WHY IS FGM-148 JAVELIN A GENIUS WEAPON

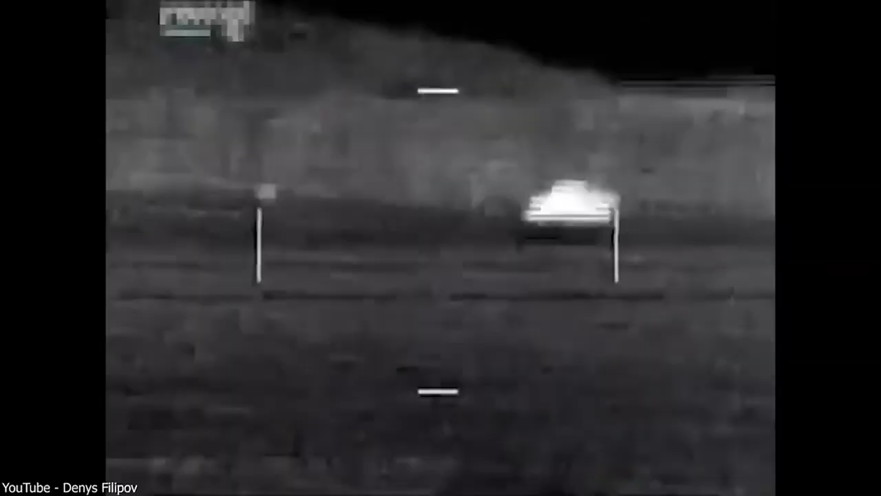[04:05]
the command launch unit and the expendable missile.
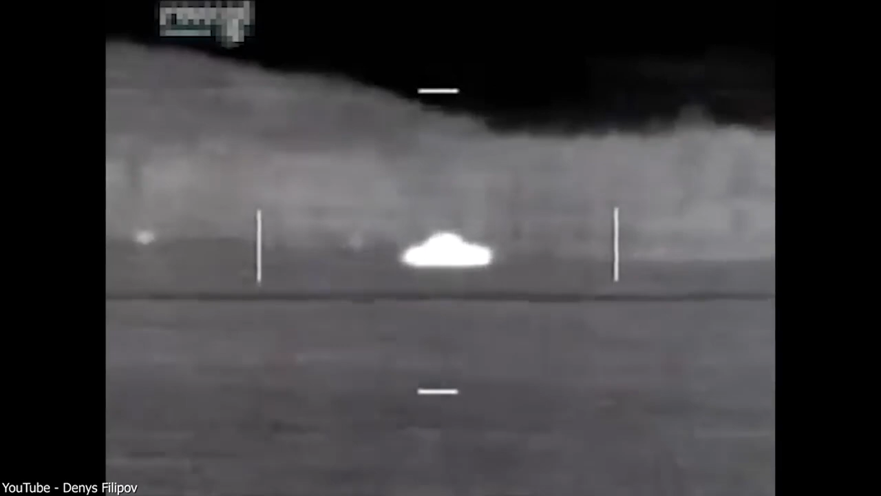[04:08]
Let's start with the launch unit, which is used for target acquisition and identification.
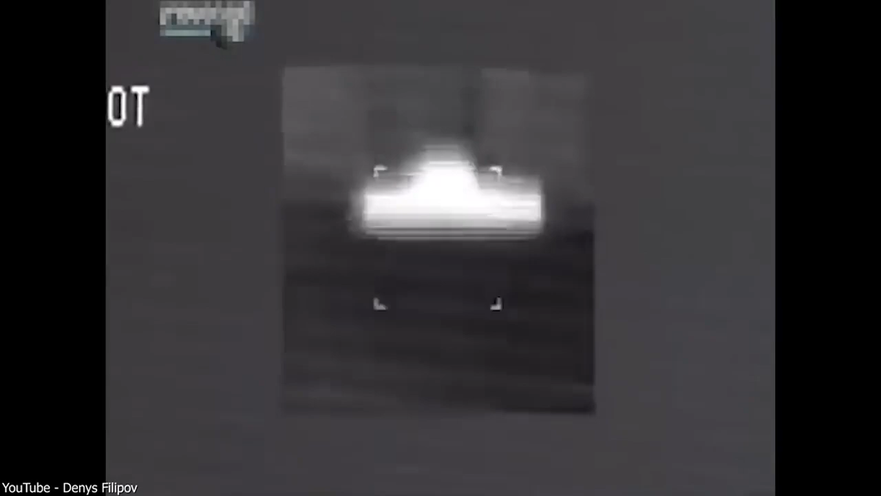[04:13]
The search process is carried out using either the day or night channel, after which the shooter switches to the missile guidance system for target tracking.
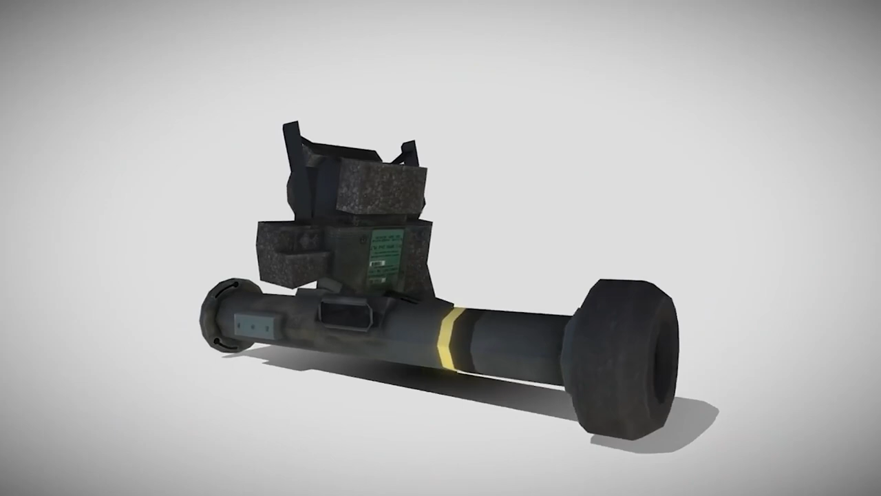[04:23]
Regardless of the time of day, the night channel is the primary mode of operation.
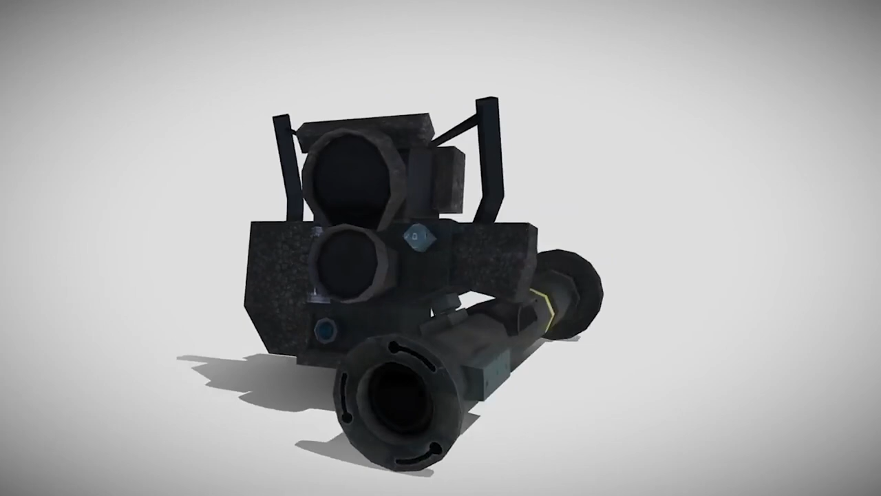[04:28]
In this mode, the image is displayed using a thermal imager, and the Javelin's guidance system operates based on this principle. By the way, to ensure the proper functioning of the thermal imager,
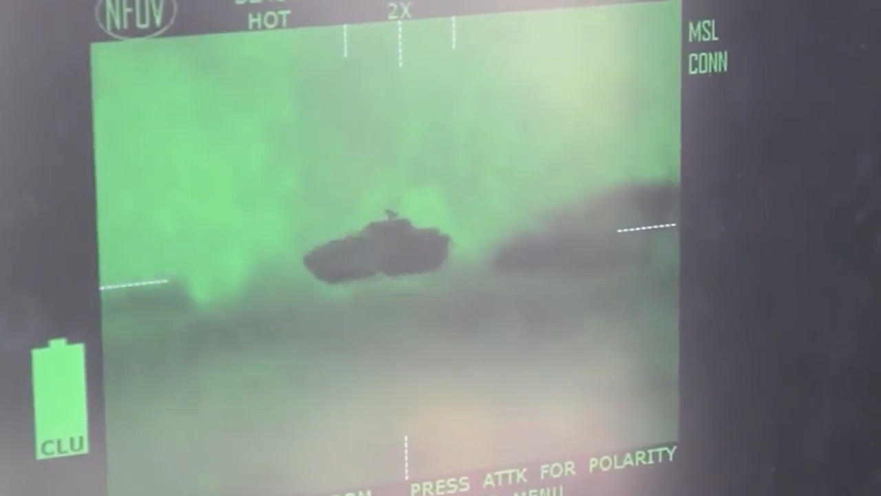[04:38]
its matrix needs to be cooled, which is taken care of by a special cooling system.